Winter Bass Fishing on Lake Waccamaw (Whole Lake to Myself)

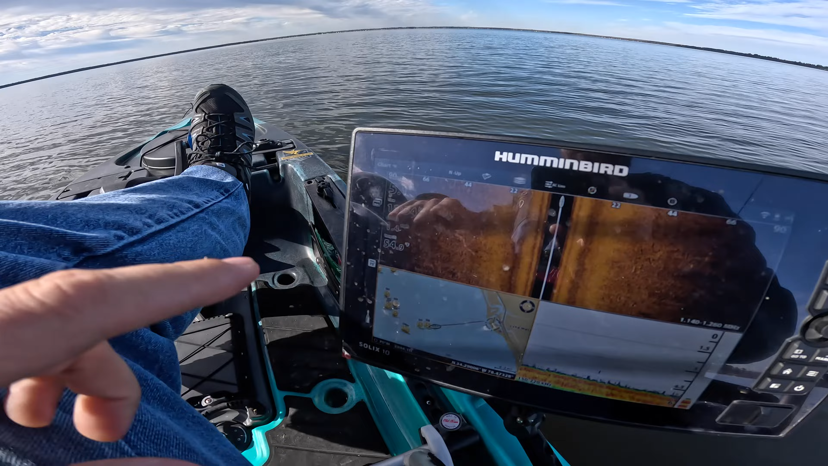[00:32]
4.5-5 feet deep. So one of these places that's super shallow.